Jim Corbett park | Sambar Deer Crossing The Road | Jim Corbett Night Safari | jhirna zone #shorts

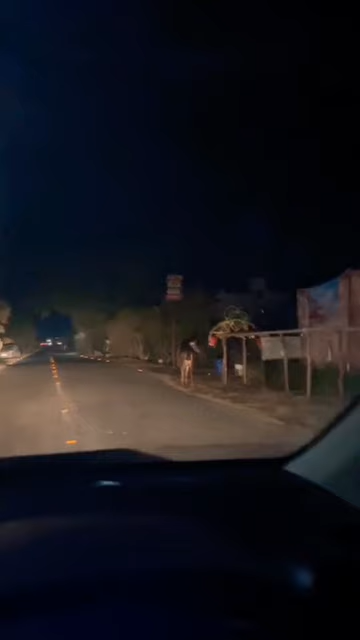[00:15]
I'm scared. I'm going to take a video. Zoom. I'm coming from the moment. What was that? 3, 4, this one crossed.